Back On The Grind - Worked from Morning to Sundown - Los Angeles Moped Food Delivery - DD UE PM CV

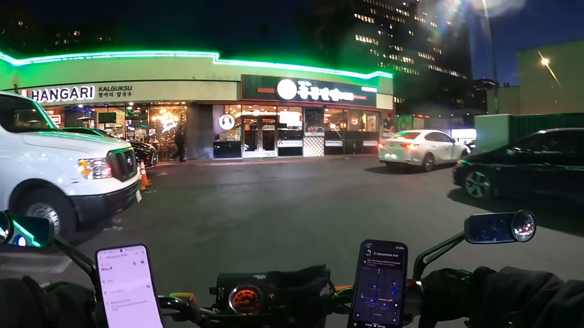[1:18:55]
Remember that, and you only get a 10-minute window to be until you're marked late.
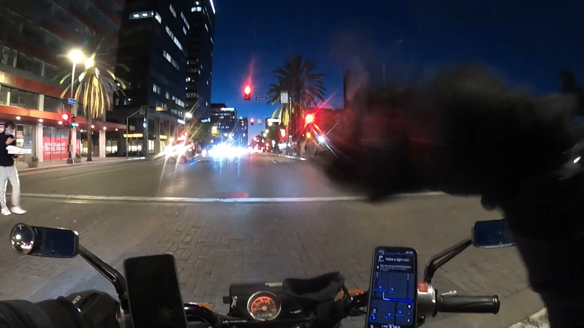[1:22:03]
Customer looks like whatever, like you're there. They don't know you're like in the other little restaurants. So then, well, ever since I started doing that, I just haven't been getting many contract violations. I rarely get them. Like I said, it's because I either miscalculated or actually did take long for whatever reason. Maybe a delivery in between the other one that took longer than usual. Stuff like that, but... So yeah, just confirm pickup when you're ready to head
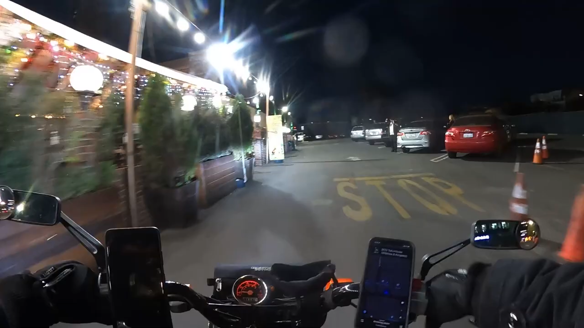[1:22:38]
to the drop-off location. So look, I'm doing one of the pickups right here.
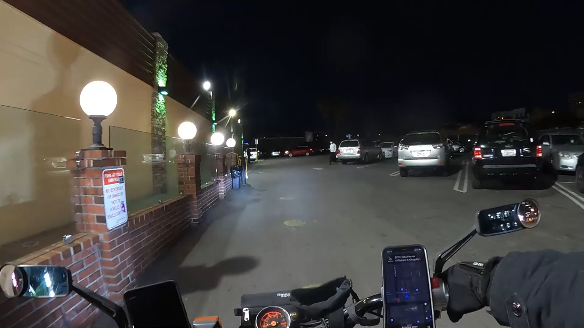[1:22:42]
It's at the BCD Tofu House. Let's go get it. I tried to use the restroom at the other place, but it was busy.
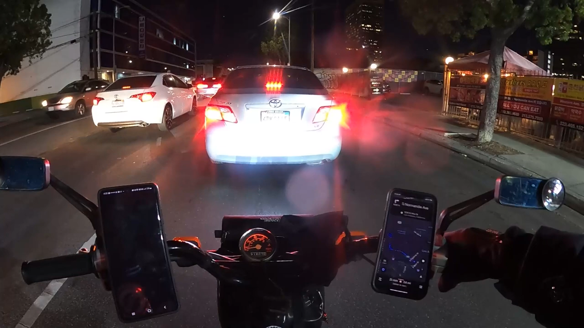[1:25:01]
All right. Let's go get this DoorDash one. All right, I'm back.
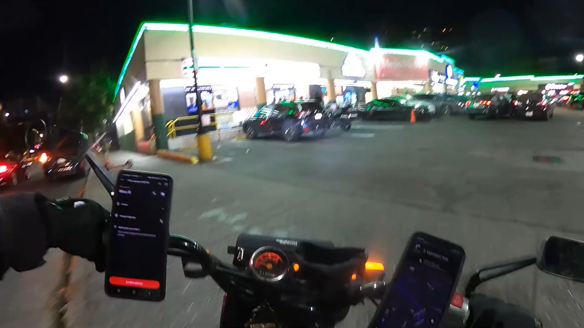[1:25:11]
Back here to do this pickup. Oh, it's been like 5 minutes, so it should be ready. Damn, look at all these cars. So this lot here gets packed. Makes sense, all these restaurants are almost full.
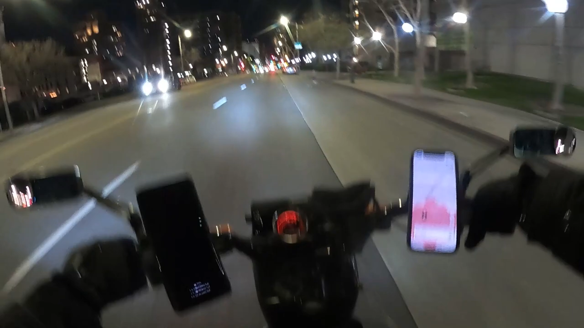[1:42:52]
Last time I checked, I already had like 90 miles. That was all the way over there when I was putting out that fire. Pretty sure I'm gonna hit 100 plus by the time I get home. So it's gonna be crazy. So let's go. I'll see if I get anything.
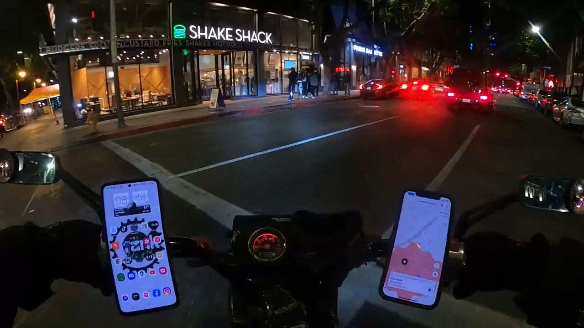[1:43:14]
We're about to have a problem right here, look. Oh shit. This guy got in front of him.
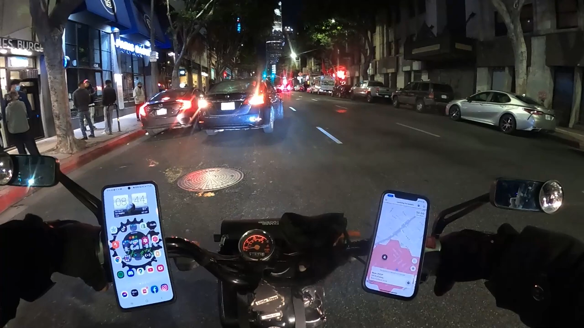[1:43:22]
Oh, no, she's fucking up her bumper. They're fucking up her wheel. She got pumped. Oh, she's mad. Dude, you see all kinds of like people getting like going at it. Like I was waiting at the red light, and the car behind it,